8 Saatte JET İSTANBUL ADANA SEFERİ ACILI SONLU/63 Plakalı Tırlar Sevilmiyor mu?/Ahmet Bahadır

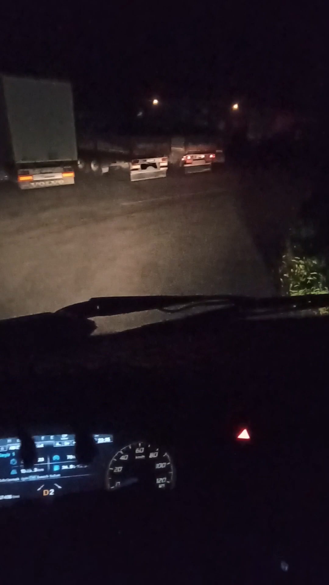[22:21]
evet arkadaşlar Ankara'dayız inşallah çıkabileceğiz bir dangalak yüzünden böyle kilitlendik kaldık burada şükür ileri alabildi sorumsuz herifler ya
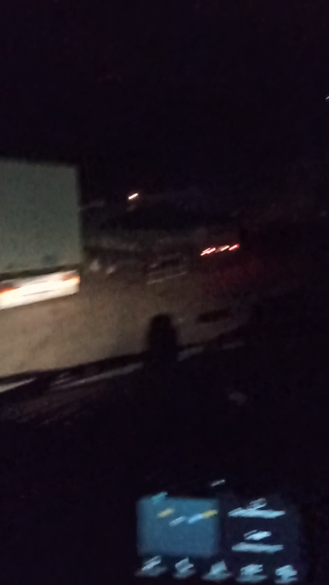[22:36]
ulan oraya araba mı bırakılır ya sırf bunu göstermek için
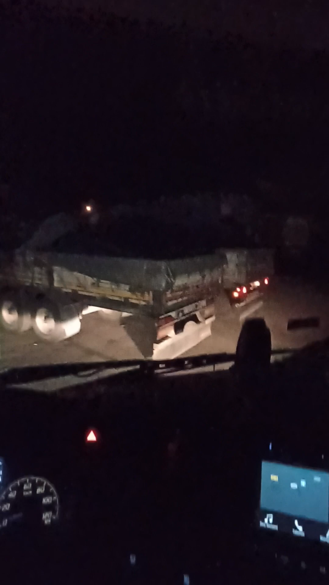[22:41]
böyle şey yapsın şuradaki sağdaki araba bakın şu alim borsali aram tam köşeye bırakmıştı arabayı da
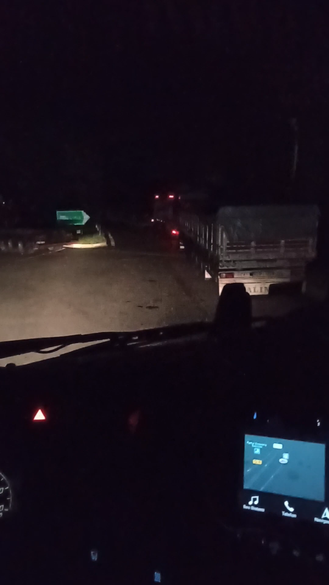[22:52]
yok hava yaptım hava yaptı filan diye lütfetti beyefendi de ileri aldı kurtardık yarım saattir adamı bekliyoruz ya